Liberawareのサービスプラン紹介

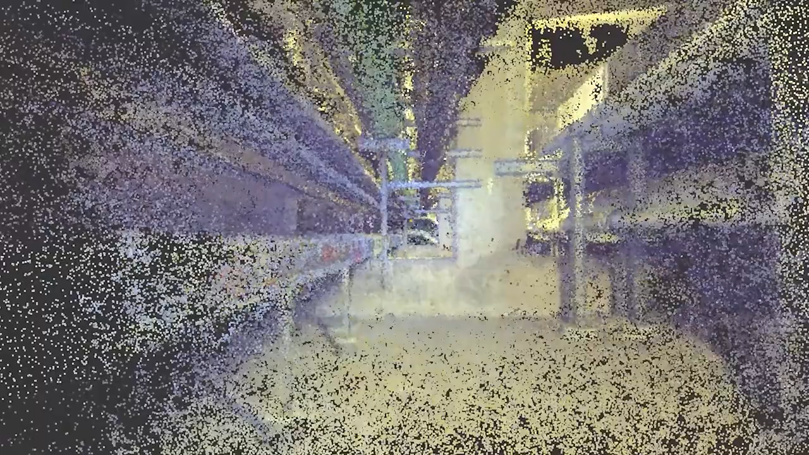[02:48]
3Dモデルや天群データオルソ画像やパノラマ画像などへ加工できるようになります